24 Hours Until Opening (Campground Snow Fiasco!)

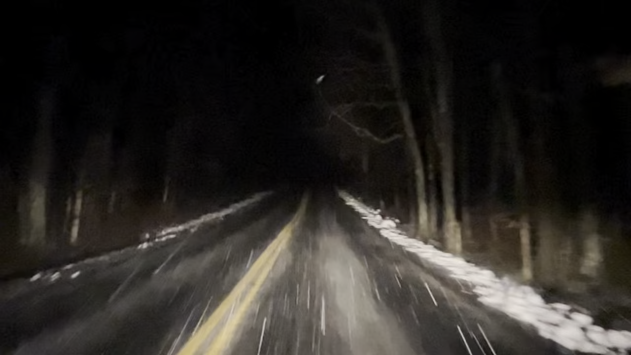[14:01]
this bad with all the rain and the snow and even after my late night trip to home depot it was snowing again we open this campground tomorrow one way or the other it's gonna happen here we go